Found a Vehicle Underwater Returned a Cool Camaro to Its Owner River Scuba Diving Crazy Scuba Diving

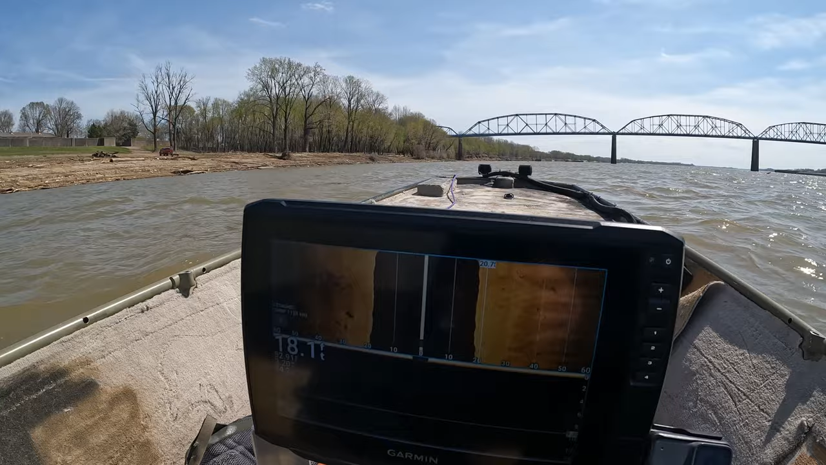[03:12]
Last seen, white car, tinted windows. I'm not sure what that is, looks like a rock. Not a lot to go off of, unfortunately. Yeah, I am twisting and jiving.
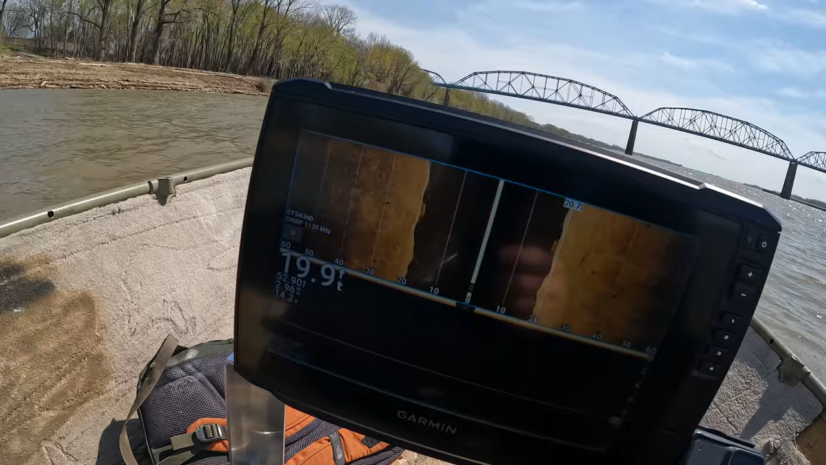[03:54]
Not good. Boat just turning left and right. That was a log that we split. I don't know why my down image is doing this now.
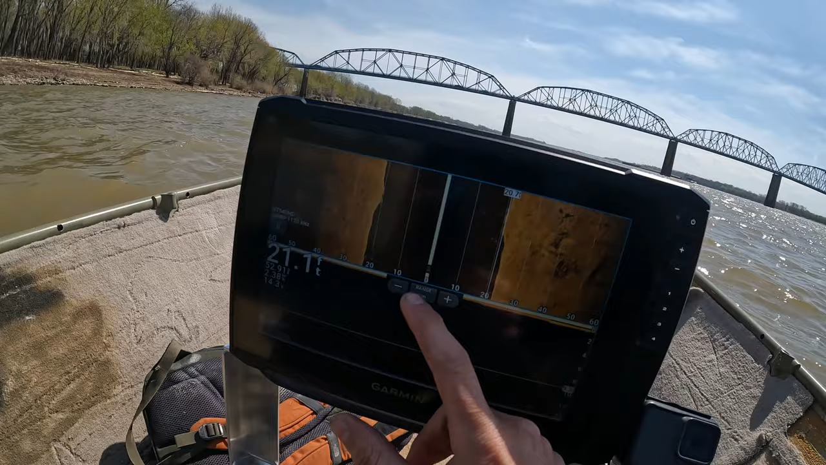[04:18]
Sorry, I'm having issues all of a sudden and I wouldn't. Oh, there we go. All right, let's just leave it like that. Hopefully it's... I did this last time.
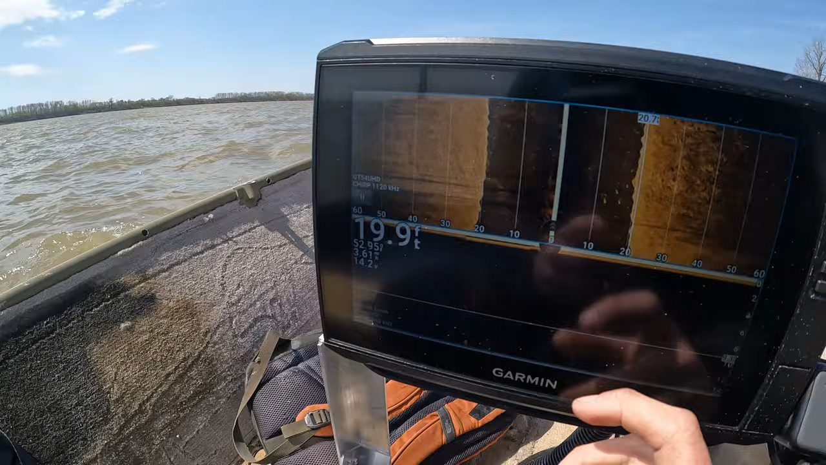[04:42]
There's rock in the boat, and I don't like it, but it's doing my best. Operate the camera, operate the motor.
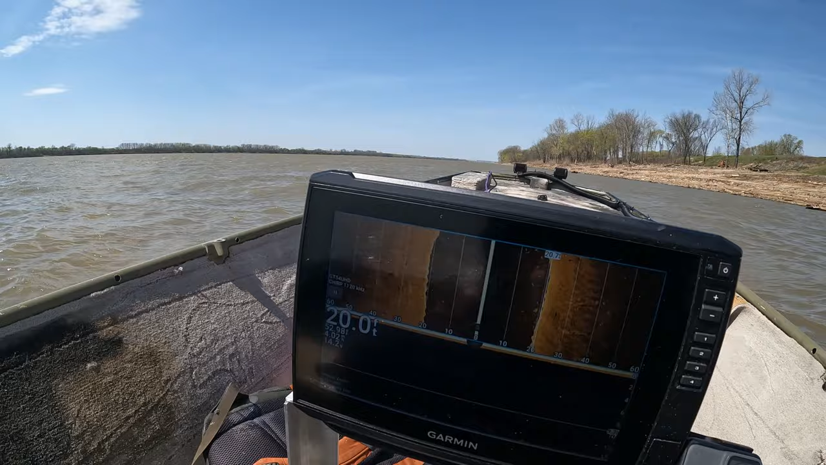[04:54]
Not not a very big boat, but I think we got a great setup for this season. And we're getting pushed. I would like to fix my down imaging. Just do auto.
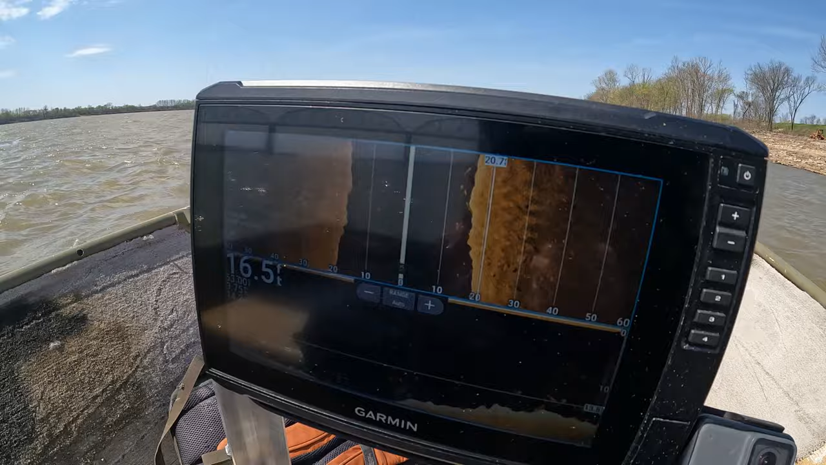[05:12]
If it'll stay like that, I'll be happy with it, but it keeps dropping out. And I don't know why. It's weird.
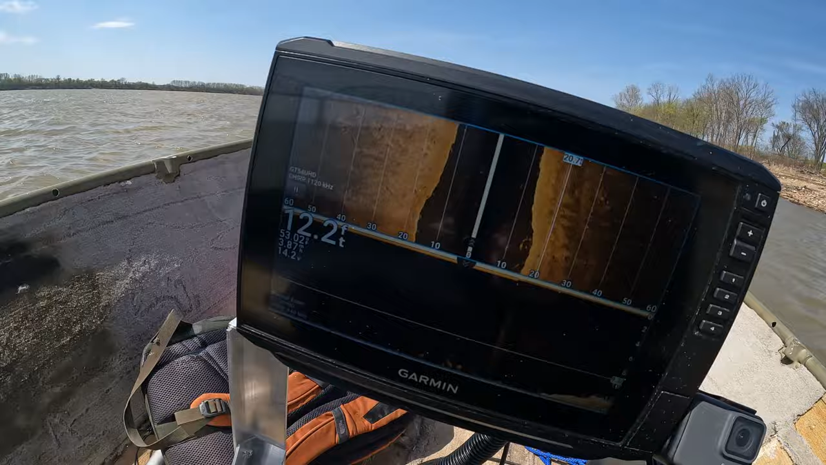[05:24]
On screen: depth 12.2 ft
Whoa. That's an upside down car.
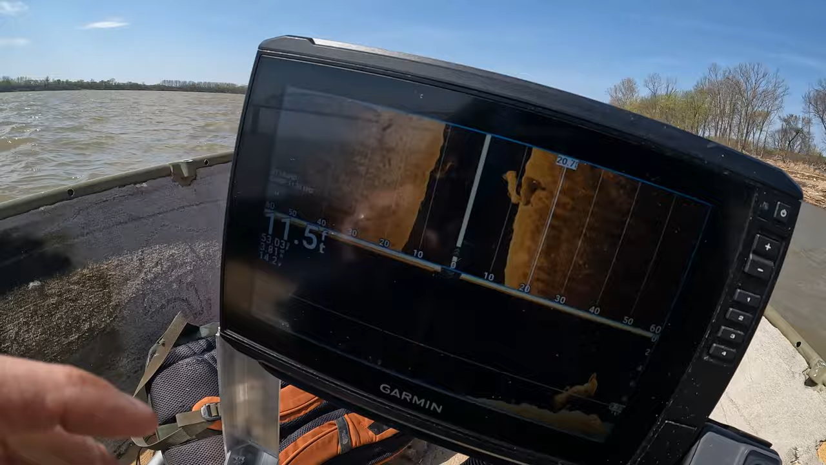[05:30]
Right there on down imaging. Okay, so down imaging is working. We just split it. We just split it.
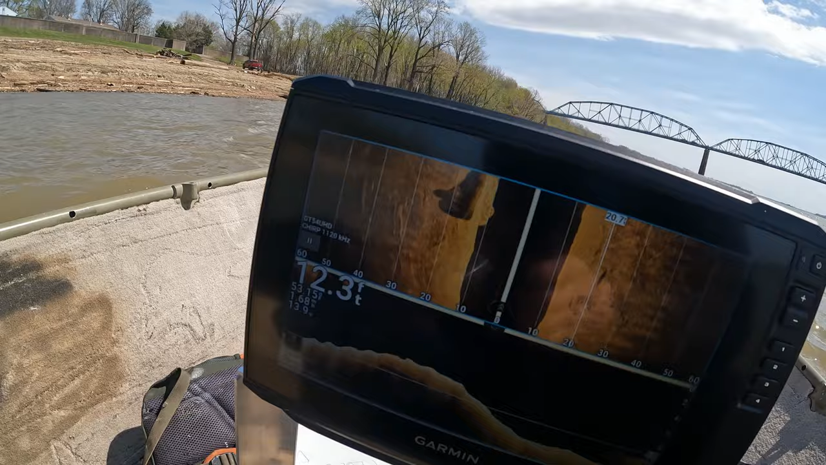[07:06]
Upside down, tire, three or four tires. There she is right there.
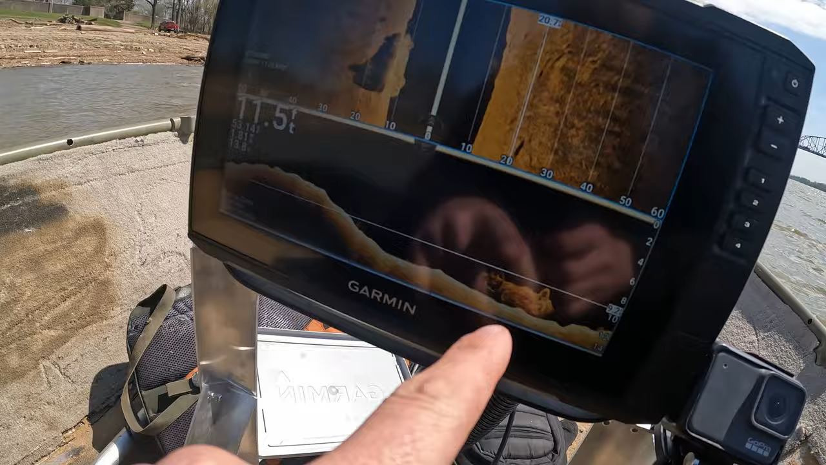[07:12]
One, two, three, four spoke, maybe.
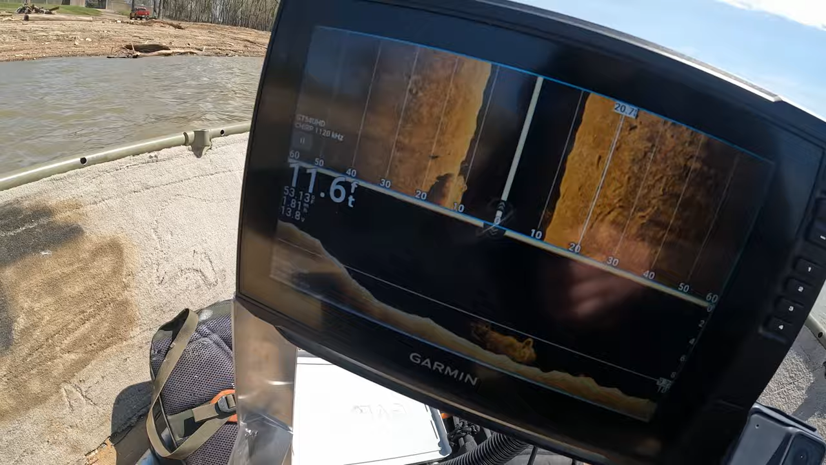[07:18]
On screen: depth 11.6 ft
So I'm just gonna
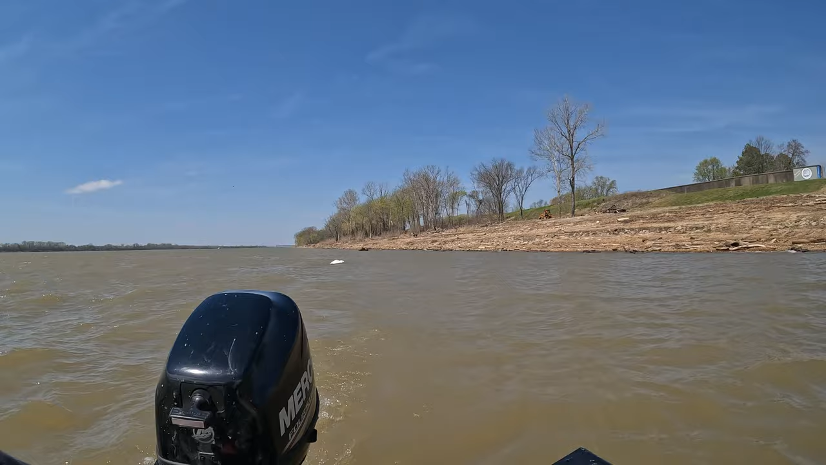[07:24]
probably start up here and float down to it is my goal.
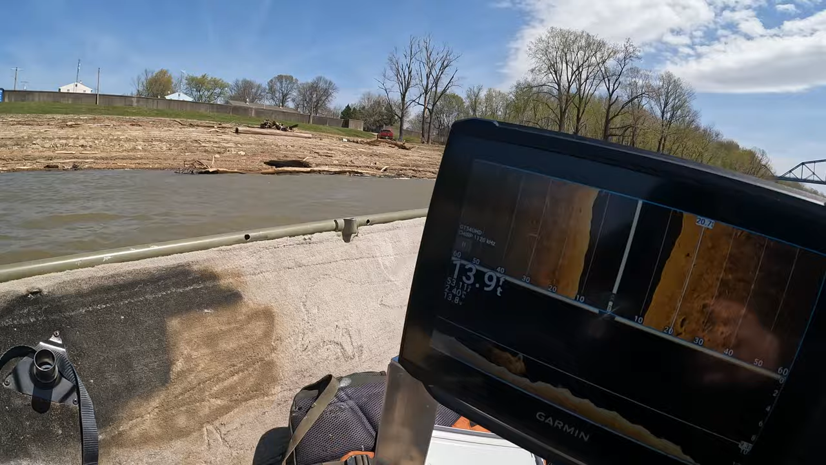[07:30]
On screen: depth 13.9 ft
But yeah, that's definitely a car.